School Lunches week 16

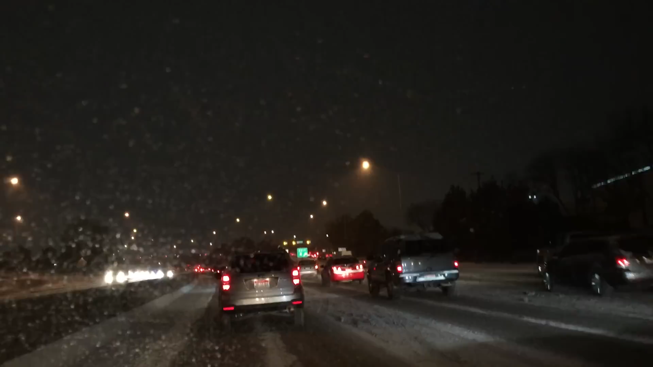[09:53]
guys check this out this weather is crazy we had a lot of snow this afternoon and i'm on the freeway going five miles an hour to get home it normally takes me about 30 minutes to get home from work and i think it's going to take a little longer today it's at home now a lot of snow and it's supposed to snow through the night and apparently rain too so i'm not quite sure if the girls are going to be going to school tomorrow they may actually get a snow day which i will be so jealous for because i'll end up having to go to work